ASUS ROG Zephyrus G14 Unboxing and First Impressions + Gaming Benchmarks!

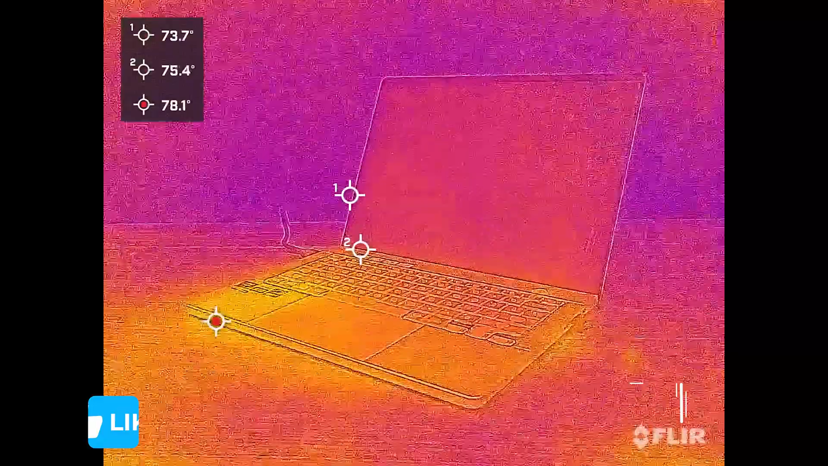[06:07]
For the thermals, you can see in this thermal imaging time lapse from the moment
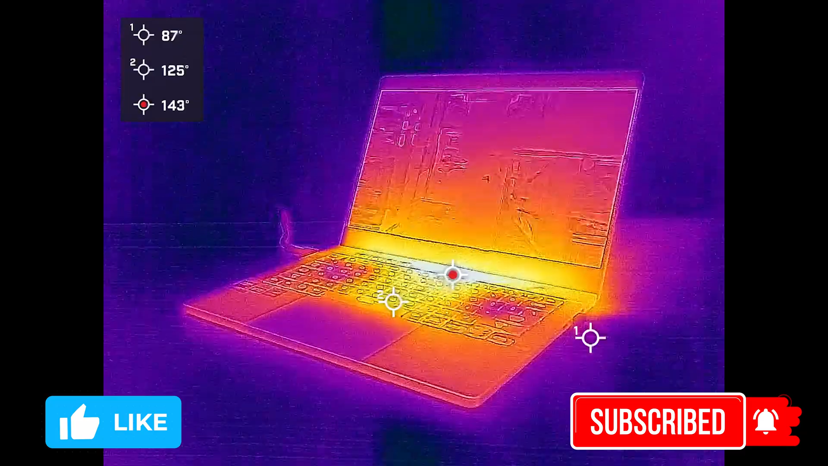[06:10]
the computer was turned on to when it was fully engaged in gaming where the majority of the heat lies. The keyboard was actually cooler than most, and I appreciated the very minimal heat coming out the sides where my mouse hand usually sits.
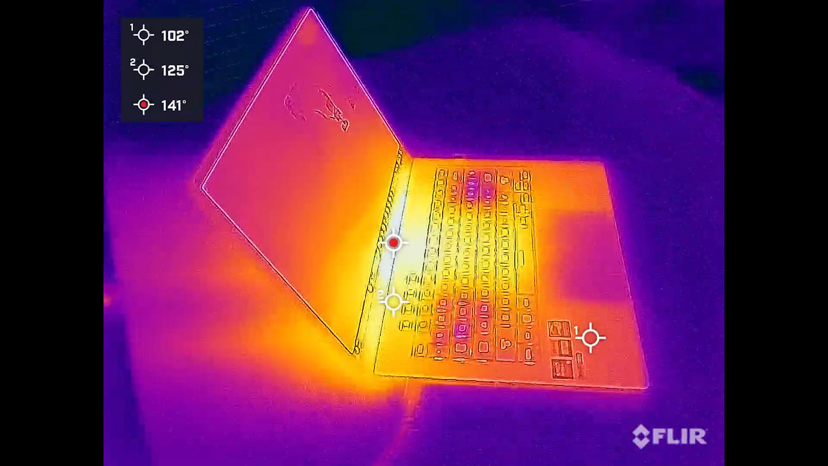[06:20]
The majority of the heat escapes out the back and you can see on the bottom that it's not too hot to put on your lap either.